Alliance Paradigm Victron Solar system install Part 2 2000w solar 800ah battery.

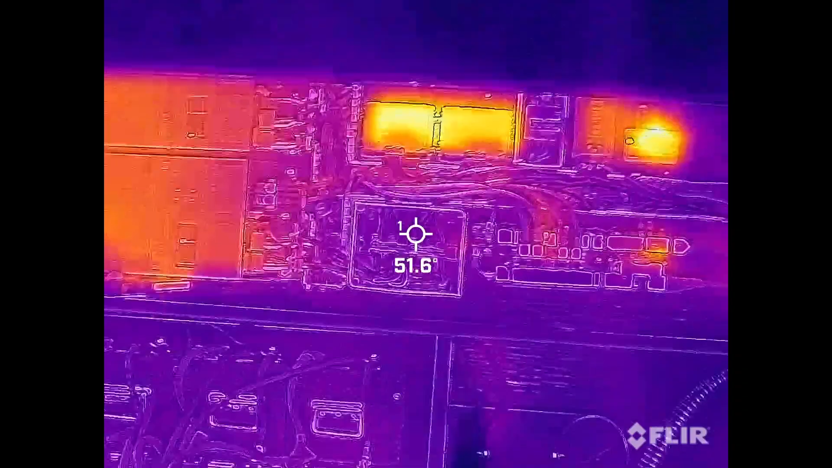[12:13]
All right. We got to get way back to actually see this. Wow. All right. Uh, do any of you see a difference
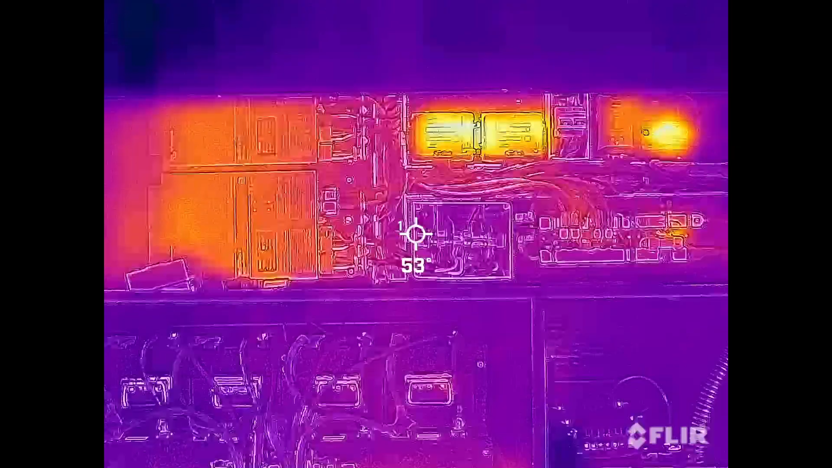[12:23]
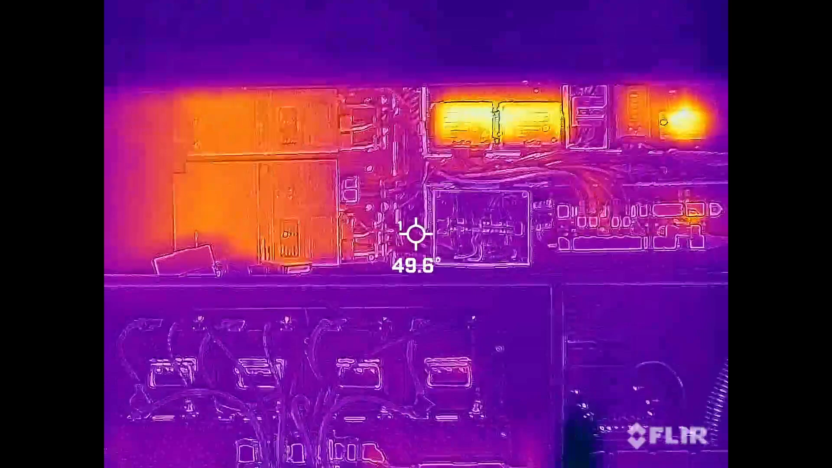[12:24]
to what we've seen before?
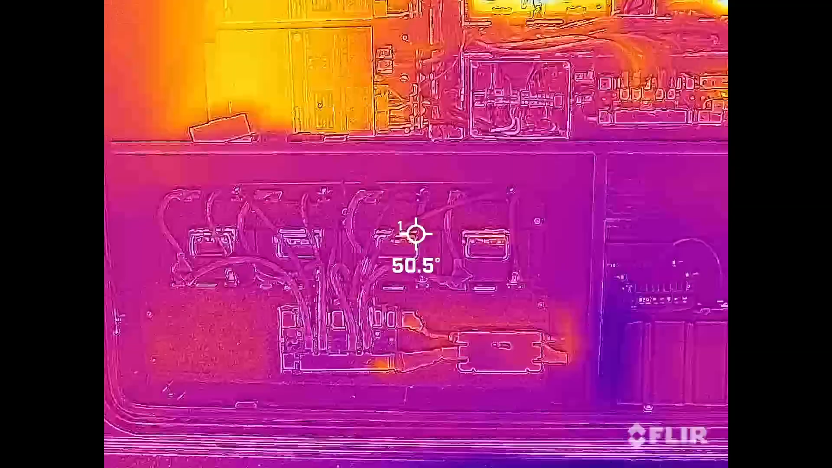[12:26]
Here's the big thing I see that's different.
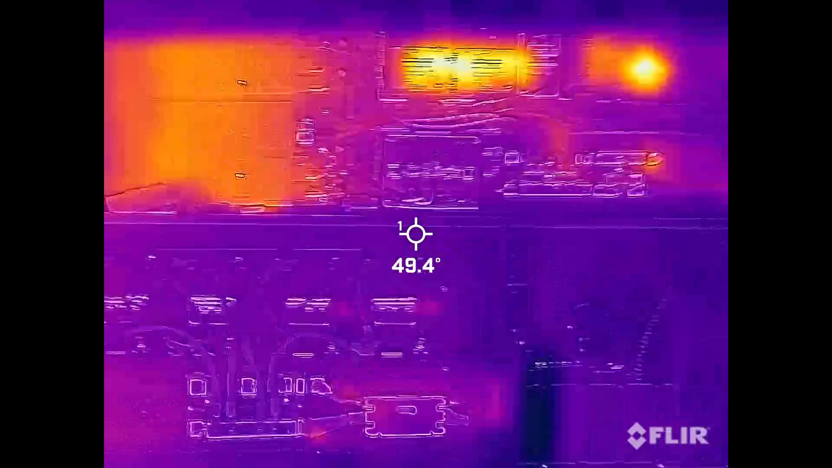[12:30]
We've been doing, uh, this lately with 12 volt systems and we can always see the wires lighted up in orange at least. But right now the only spots we see with a little bit of warmth.
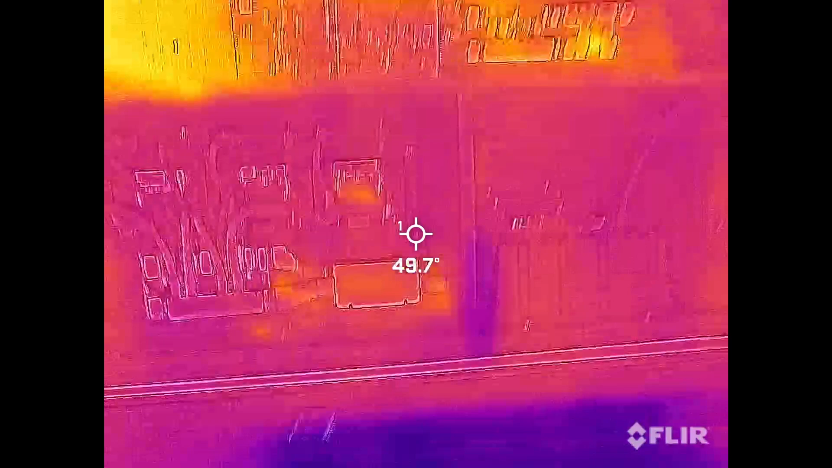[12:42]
Oh, interesting. That is warm.
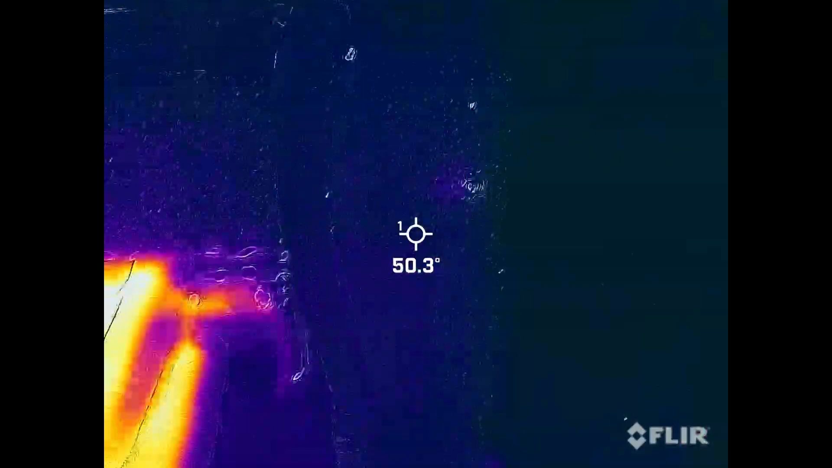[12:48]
Oh, that's okay. That's a reflection.
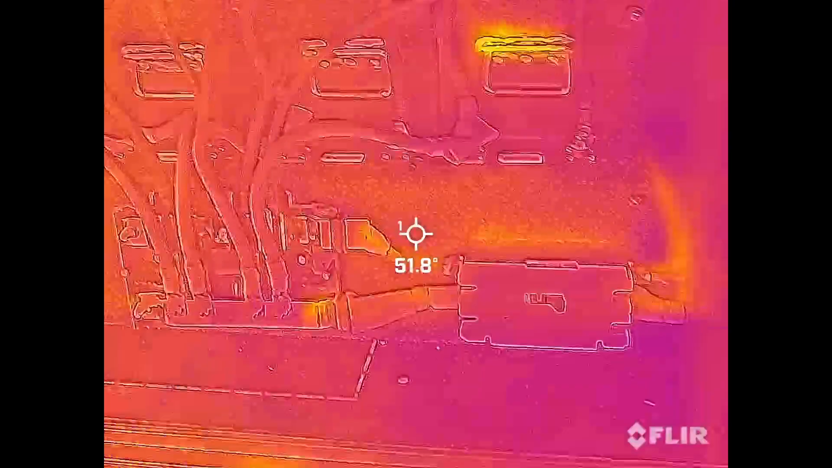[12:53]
Some it's in, it's good to know on FLIR that reflective things sometimes will pop up, but the only little bits of warmth we're getting is, well,
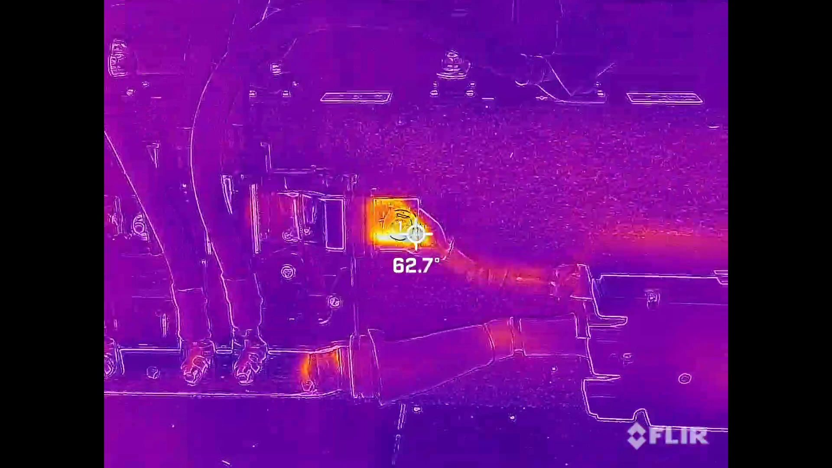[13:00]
again, that's reflective 60 degrees there. Ambience 51. So really we're just getting the tiniest bit of heat being registered on the battery bank.
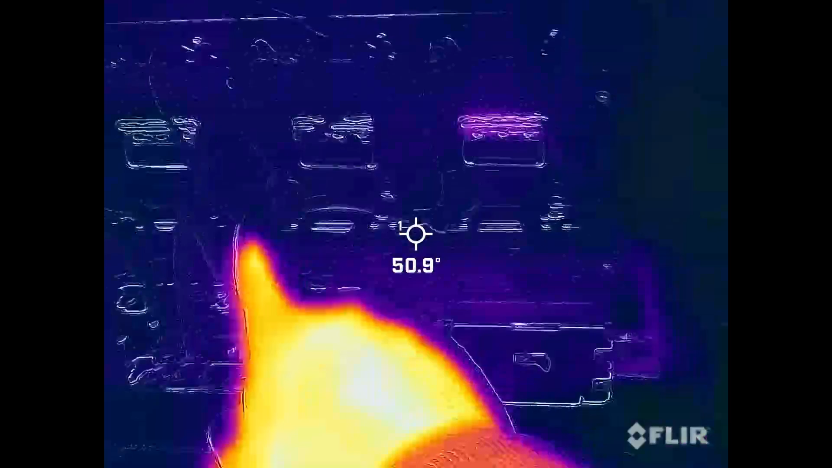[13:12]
These batteries, each battery, oh, I'll keep my hand out of there.
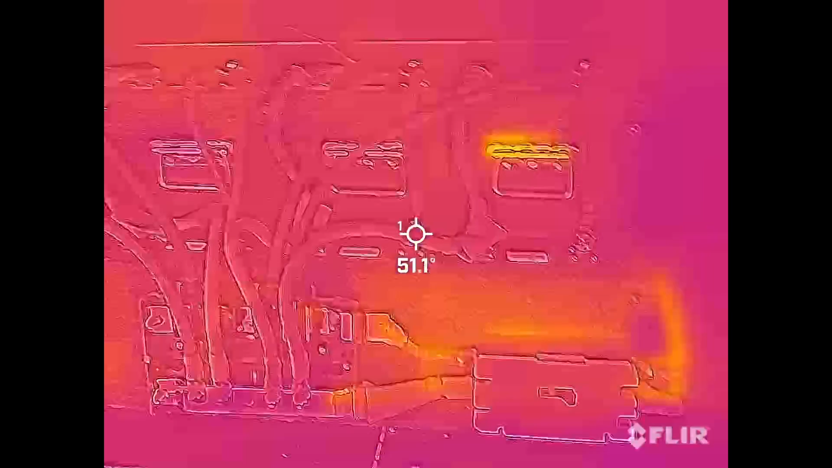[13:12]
Each battery is only pulling about seven amps right now. So those, you know, two watt cables are going to stay very cool.
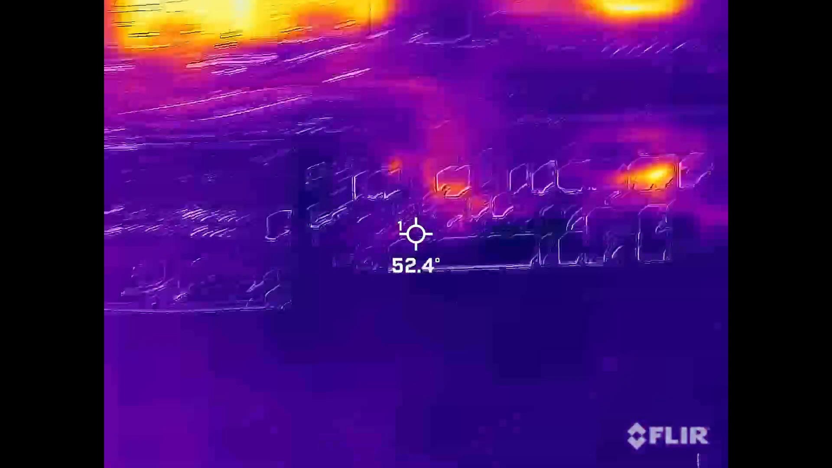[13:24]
Let's take a look over here. The only hotspot there is what?
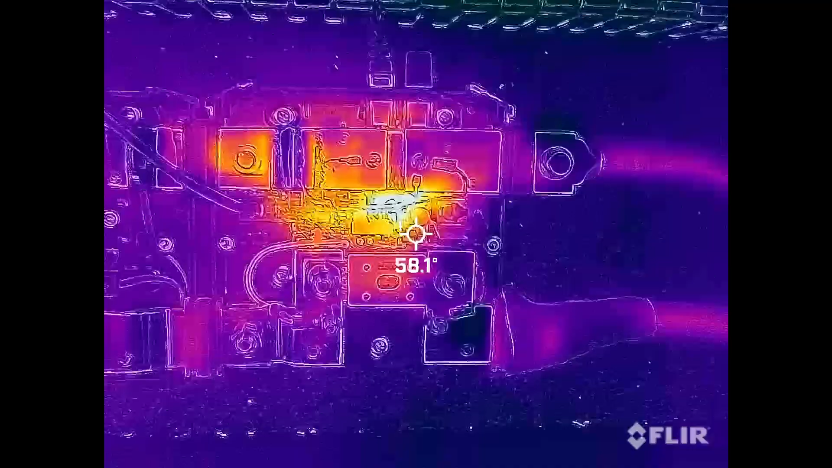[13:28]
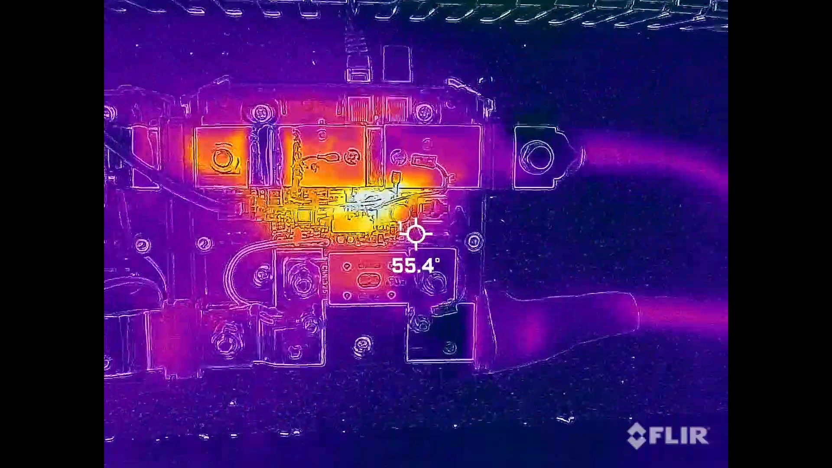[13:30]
That LED, I think. The fuse isn't really getting warm.
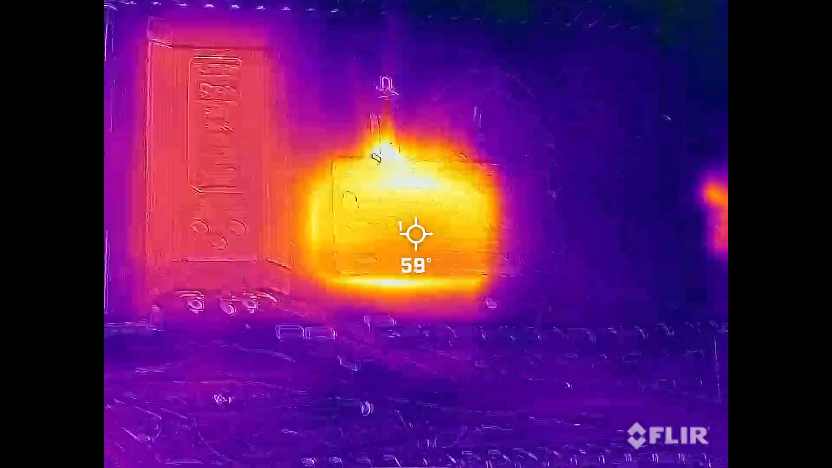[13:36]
Of course, the servo always runs warm and these MPPTs, of course, they always run warm too.
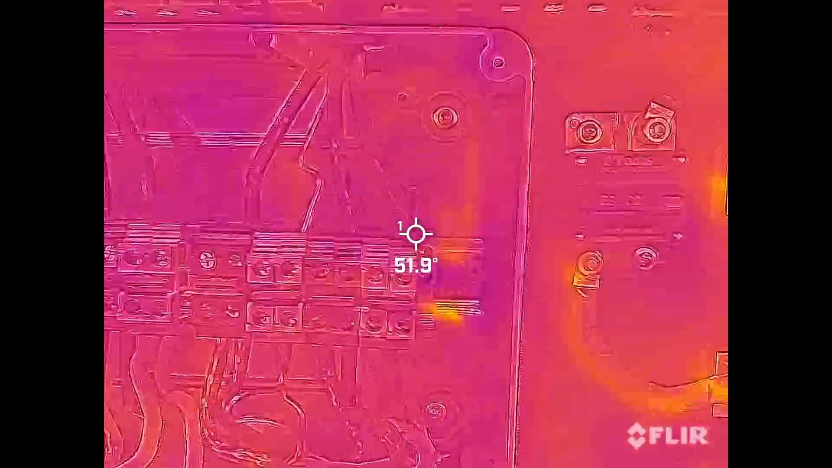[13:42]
I was actually going to be a little nervous about this guy right here,
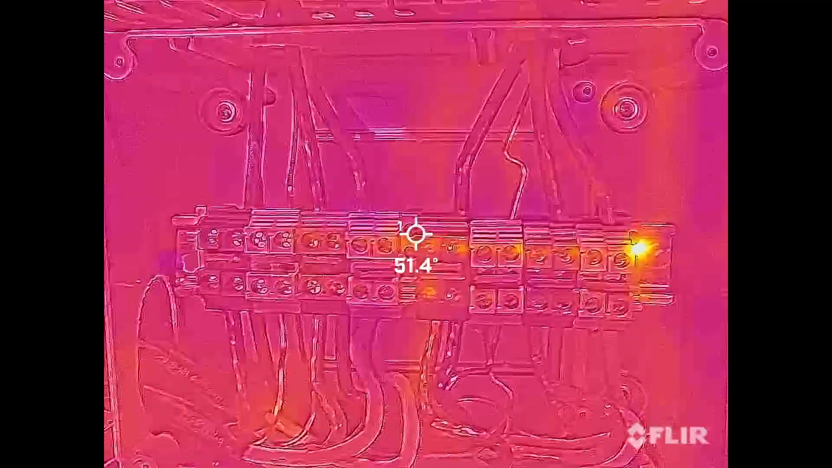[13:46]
but so far these are staying nice and cool.
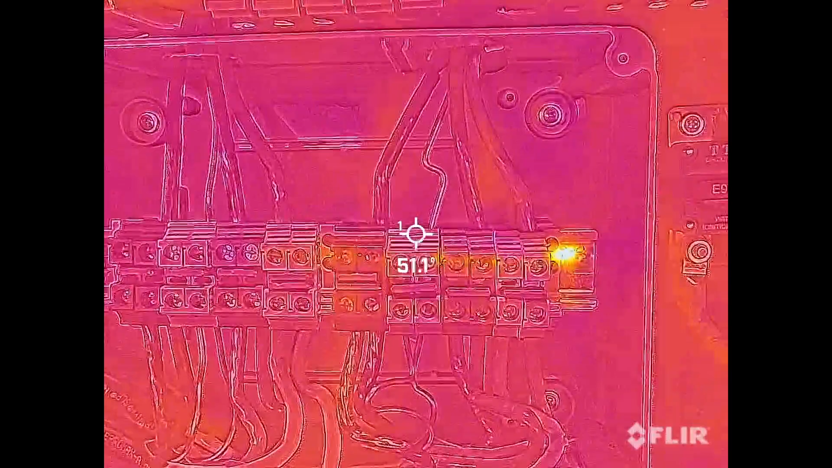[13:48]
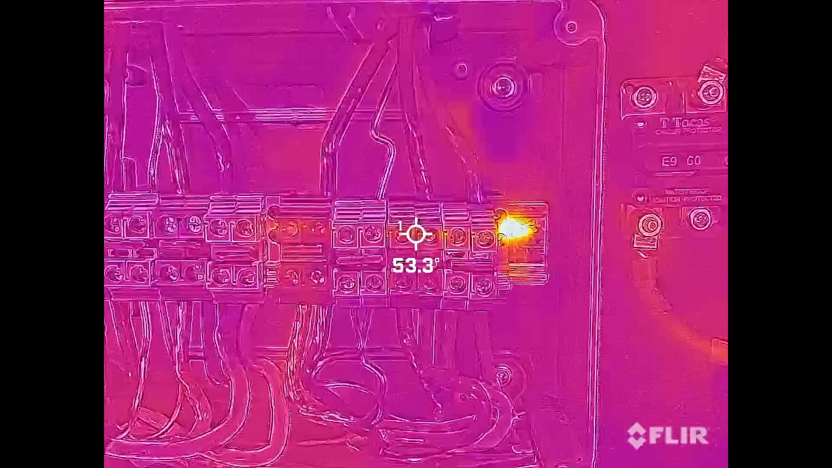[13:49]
Even with these stinky jumpers, I got to replace.